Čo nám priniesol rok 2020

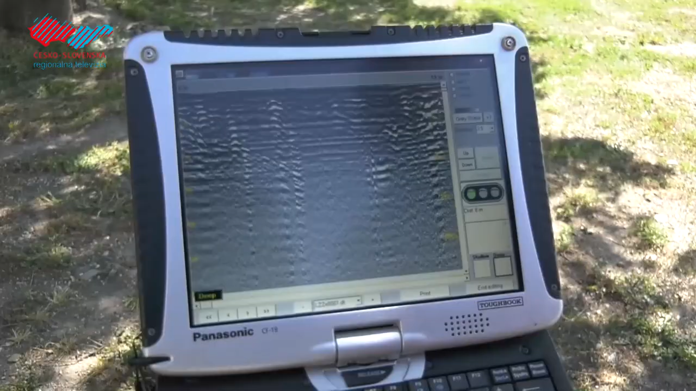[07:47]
Ďalší prieskum bol realizovaný pomocou georadaru, ktorý potvrdil existenciu týchto podzemných múrov.